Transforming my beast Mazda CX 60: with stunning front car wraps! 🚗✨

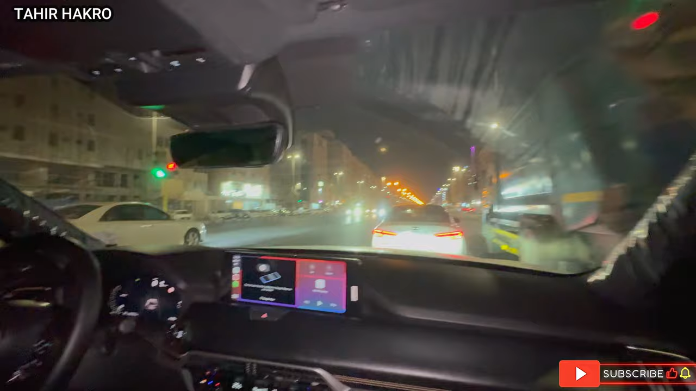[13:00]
चलो भाई हम घर में जाके अपनी पार्किंग में गाड़ी खड़ी करके और वहाँ खाएंगे आइसक्रीम. और ये जो ये वाली बिल्डिंग है ना, इसको कहते हैं गुंजान आबादी.